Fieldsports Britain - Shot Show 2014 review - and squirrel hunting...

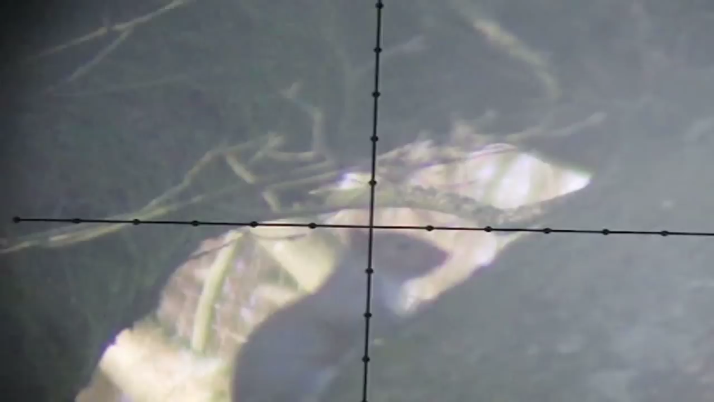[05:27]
We get a lock on one but the scope camera starts playing up.
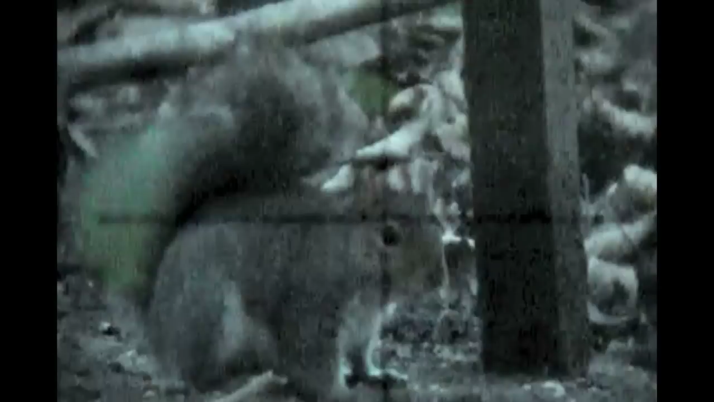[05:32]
Not one to give in Roy heads out alone and after another four hours clocked up in the name of squirrel he is able finally to get the crosshairs on one.